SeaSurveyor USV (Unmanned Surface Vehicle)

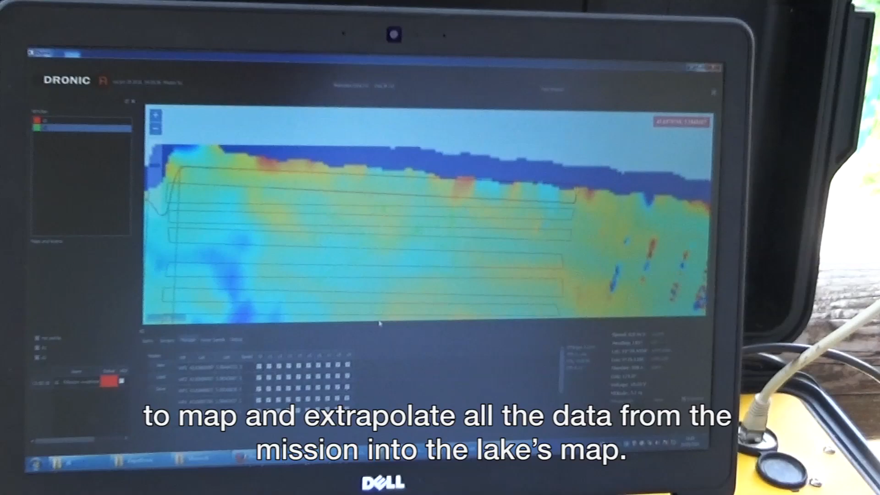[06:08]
During and at the end of a mission, the software on the base station allows the customer to map and extrapolate all the data from the mission into the lake's map.